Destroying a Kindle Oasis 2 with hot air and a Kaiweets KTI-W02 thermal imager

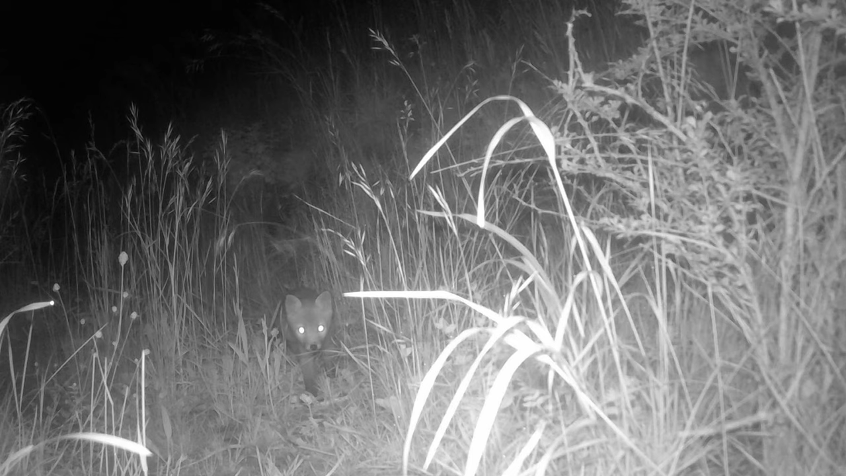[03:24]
It's got an ordinary camera and there's a big bank of shortwave infrared LEDs that act as a floodlight. So the camera just sees reflected light from the floodlight just like any other camera.
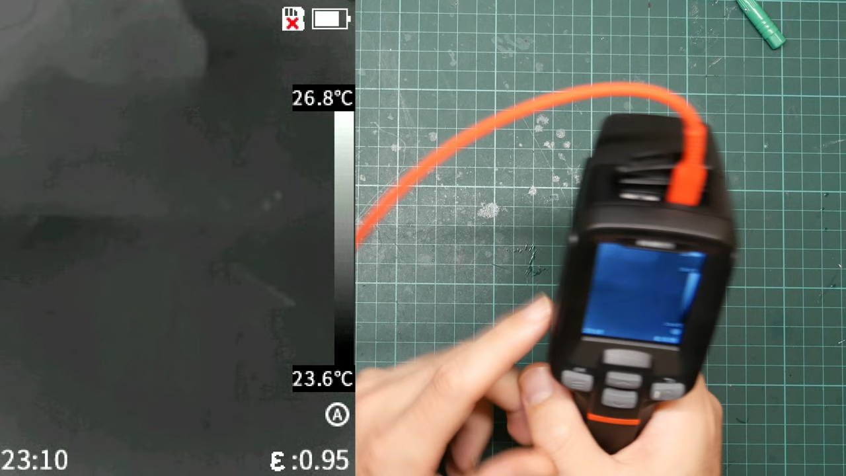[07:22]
On screen: scale top 26.8°C, scale bottom 23.6°C
And now you're seeing what it's seeing, which is a not very exciting view of my workbench. This is my Rigol oscilloscope, currently turned off so it's mostly all the same colour. That is me. You can see me wiggle my fingers. That is my reflected infrared image in the shiny oscilloscope screen. Up here is my workbench monitor,
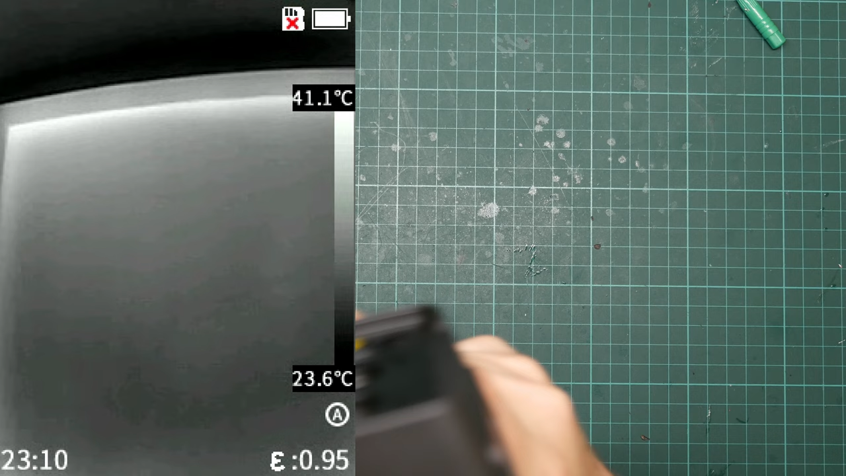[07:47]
On screen: scale top 41.1°C, scale bottom 23.6°C
which is turned on because I'm using it to preview this image, which is why it's glowing brightly around the edges.
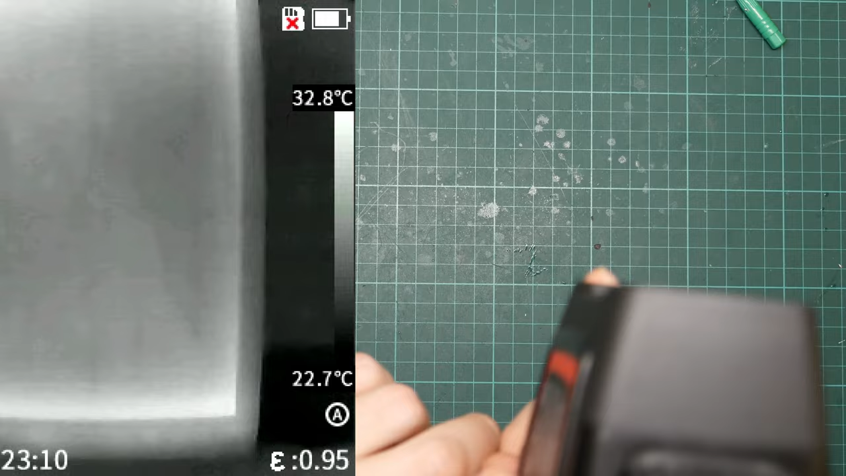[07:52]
On screen: scale top 32.8°C, scale bottom 22.7°C
And you can just make out in the middle,
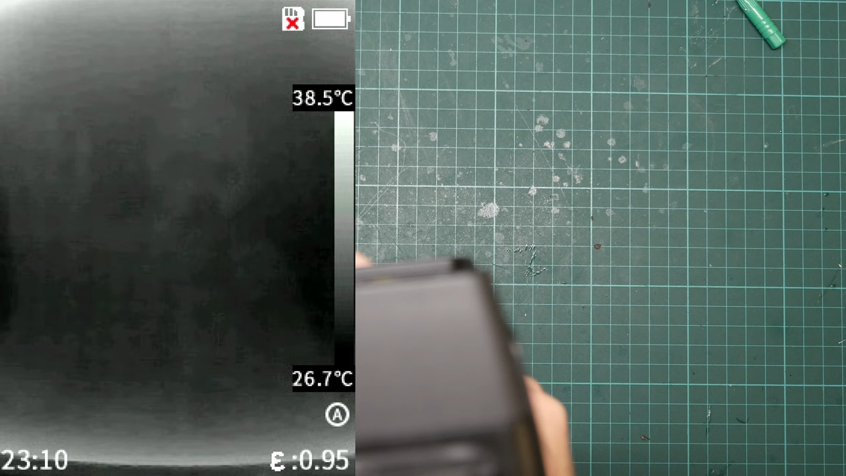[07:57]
On screen: scale top 38.5°C, scale bottom 26.7°C
that shadowy wraith is my reflected infrared image.
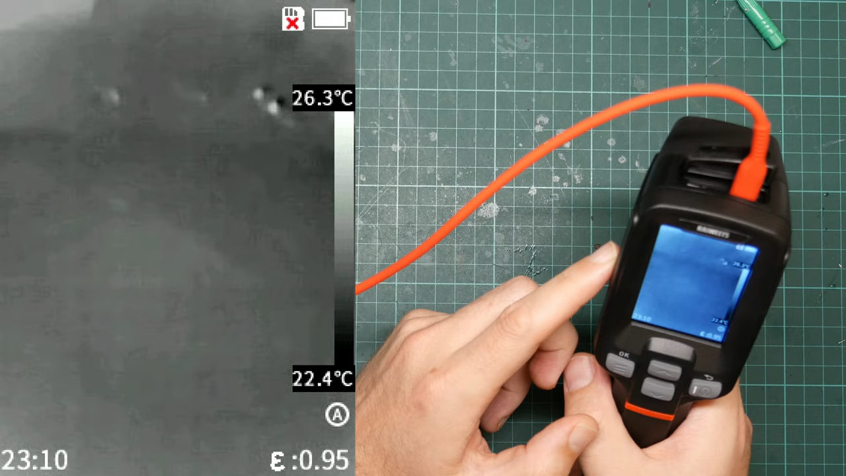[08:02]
On screen: scale top 26.3°C, scale bottom 22.4°C
On the screen it shows the usual clock battery information, an icon to indicate there's no SD card in it. On the right is the scale.
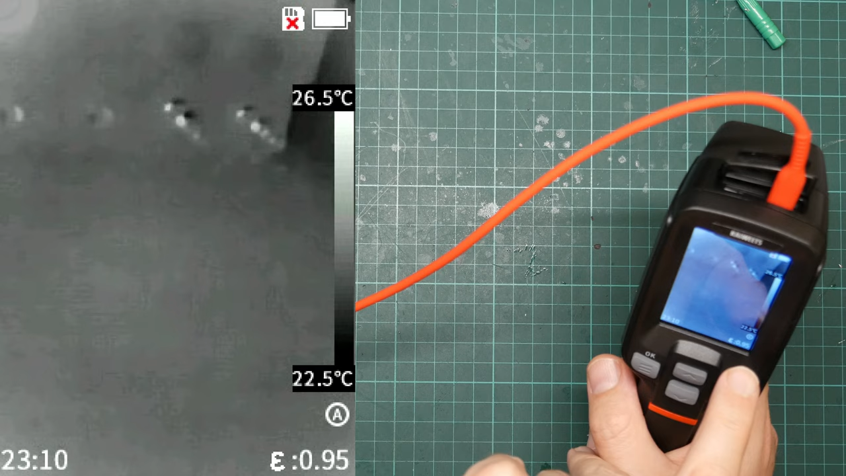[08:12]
On screen: scale top 26.5°C, scale bottom 22.5°C
In this mode it is automatically rescaling itself as I pointed to different things.
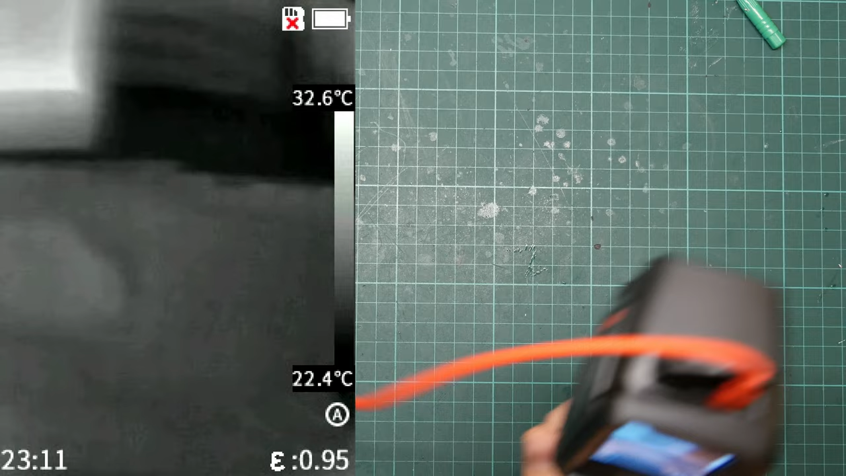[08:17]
On screen: scale top 32.6°C, scale bottom 22.4°C
And it's showing me that the minimum temperature,
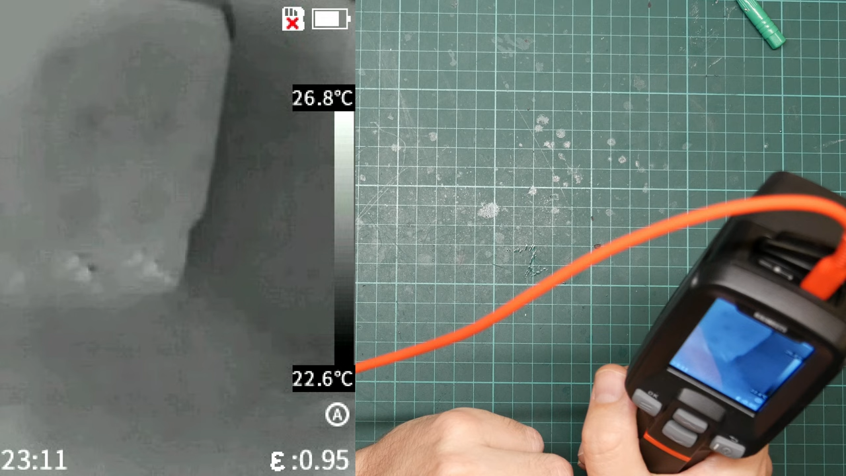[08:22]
On screen: scale top 26.8°C, scale bottom 22.6°C
the blackest colour it can show is 22.6 and the whitest thing it can show is 27.4. There's actually not a lot of range here.
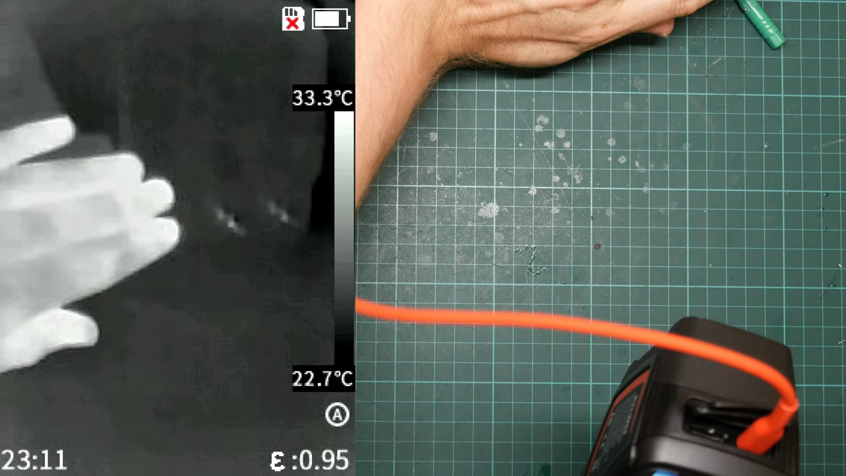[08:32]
On screen: scale top 33.3°C, scale bottom 22.7°C
If I actually put my hand in front, you see the range expand because my hand is quite warm.
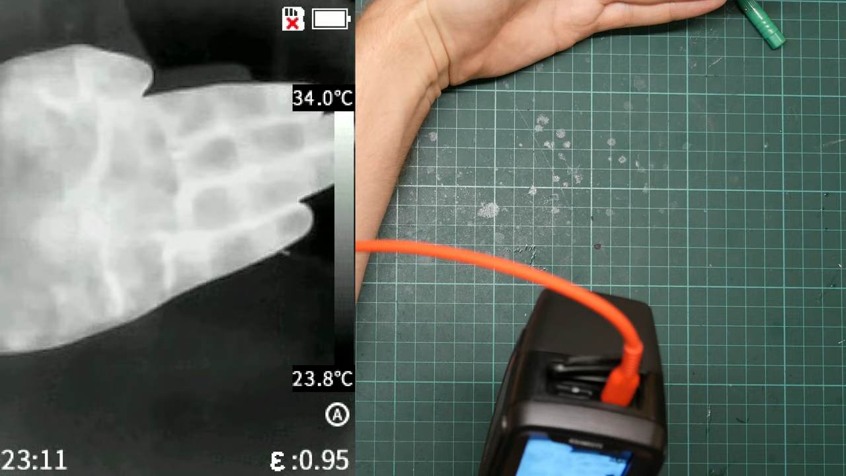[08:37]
On screen: scale top 34.0°C, scale bottom 23.8°C
If I move my hand right up close, the range contracts. You can configure this manually. You press and hold this button and you can set it to automatic, semi-automatic,
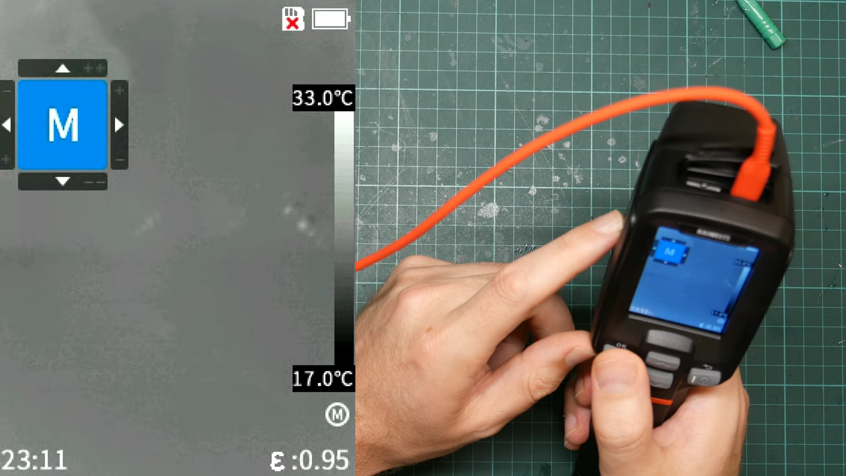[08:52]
On screen: scale top 33.0°C, scale bottom 17.0°C
completely manual, but that requires skill, so I leave it on automatic. There are a number of viewing modes. This is pure infrared.
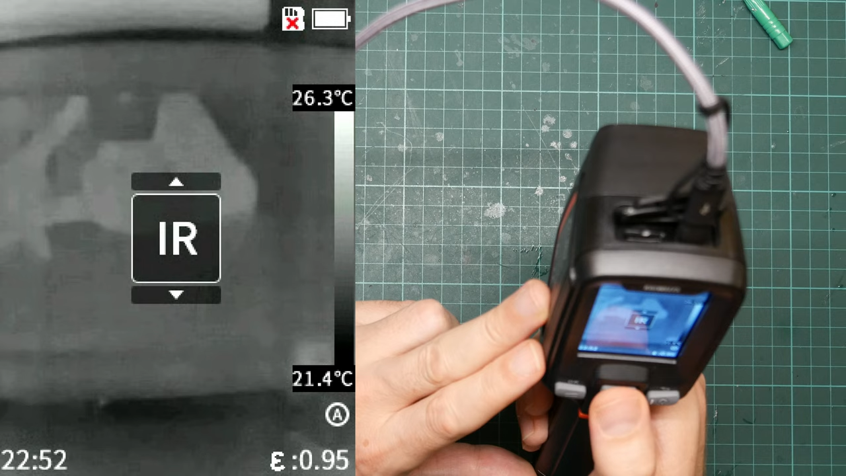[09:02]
On screen: scale top 26.3°C, scale bottom 21.4°C
We've also got picture-in-picture that uses the visible light camera and overlays the infrared image onto it.
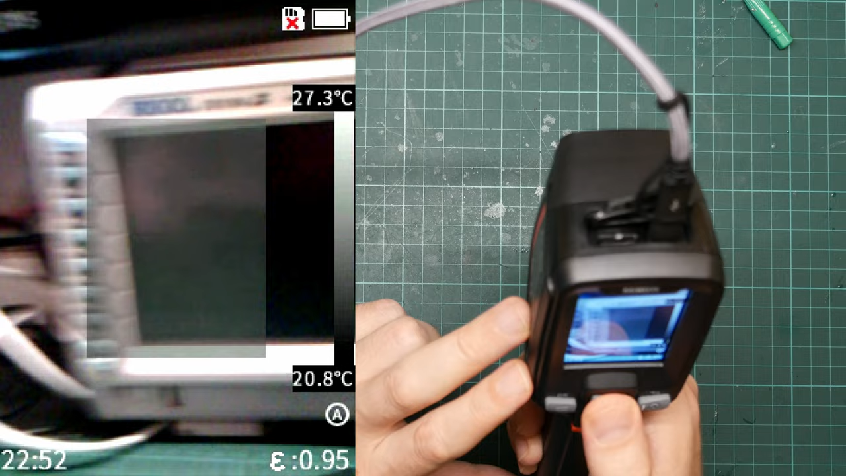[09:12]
We've got visible light that makes this thing work as a 160 by 240 webcam, which it is not very good at.
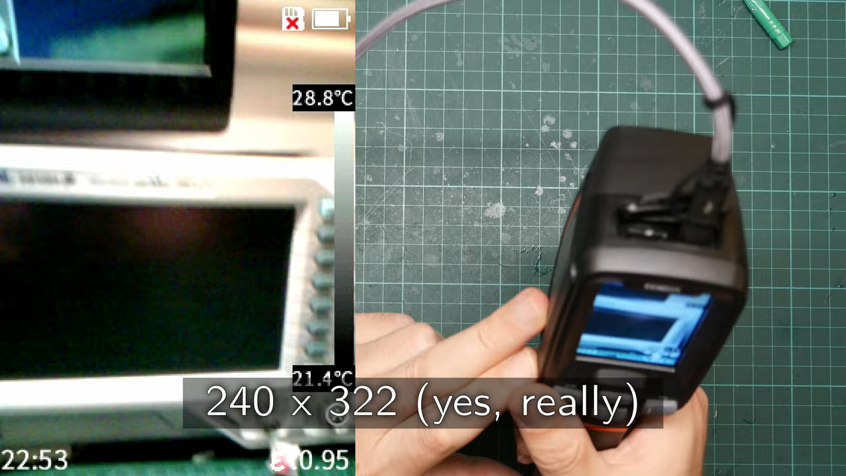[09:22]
On screen: scale top 28.8°C, scale bottom 21.4°C
We also have this mode, which fuses the visible light and the infrared.
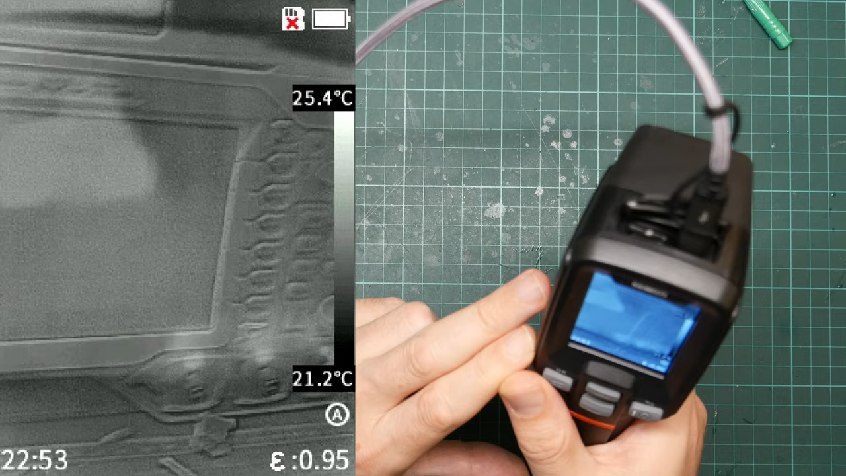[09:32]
On screen: scale top 25.4°C, scale bottom 21.2°C
It does edge detection on the visible light image and then overlays that onto the infrared, which allows you to see the outlines of what you're looking at. On my workbench it doesn't work so well because the two sensors are
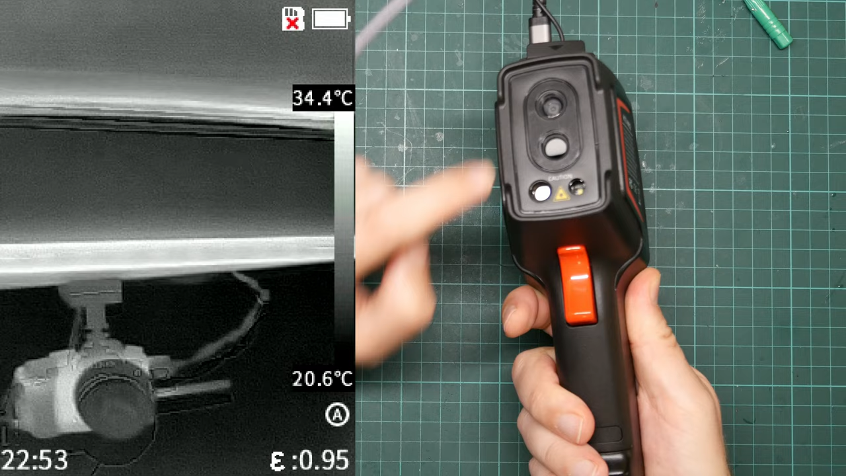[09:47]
On screen: scale top 34.4°C, scale bottom 20.6°C
separated by a few centimeters.
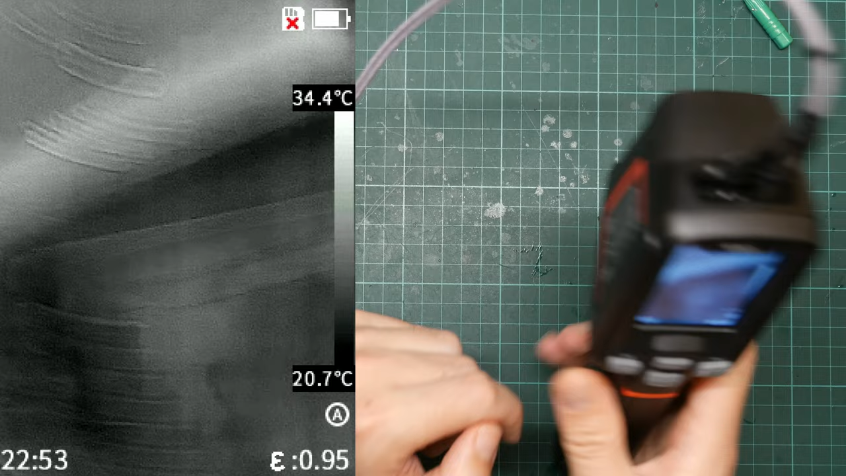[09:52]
On screen: scale top 34.4°C, scale bottom 20.7°C
So parallax means that it all goes a bit wrong when you're looking at stuff that's close up. But if I change this to some b-roll footage of outside views, you can see it actually works pretty well.